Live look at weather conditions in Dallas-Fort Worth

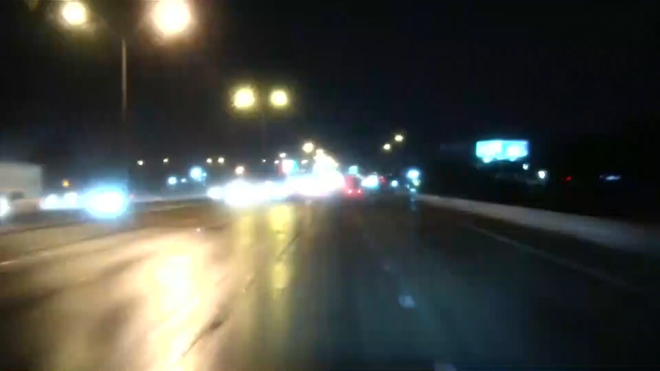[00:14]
We are now behind the line. You can take a look at the roads. They are wet. We still see a lot of thunder and lightning, but we're behind that line where the heavy rain was. It is still coming down, but not near as hard as it was when we were on the front of that line. So we're actually playing catch-up now as we head in to our eastern counties. But still, as I said, the roads are still slick. We do occasionally hit some ponding in certain spots of the road, so that's something to be aware of. Be alert. Make sure that you are taking things slow.